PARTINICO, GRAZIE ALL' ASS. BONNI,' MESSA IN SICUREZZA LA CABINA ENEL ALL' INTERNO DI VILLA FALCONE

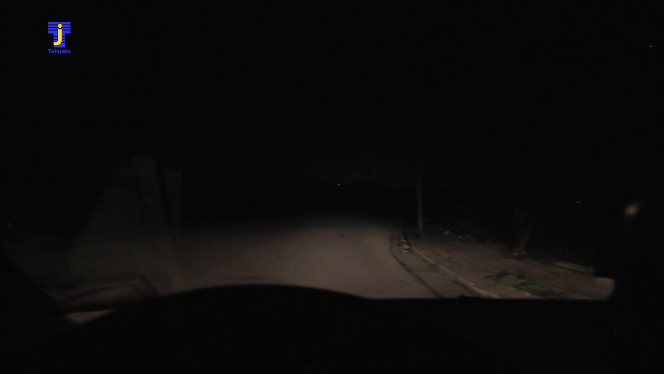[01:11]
per esempio se guardate a parte il fatto che vi diciamo che la zona, ci arriva la comunicazione che la zona Giardini di Nasseria, Piazza San Gregorio Magno e tutta quella zona, lato Montereppe è totalmente al buio nonostante i rispettivi nonostante i solleciti fanno presente, questa per esempio è la zona, la cosiddetta zona che si chiama Isola, all'Isola,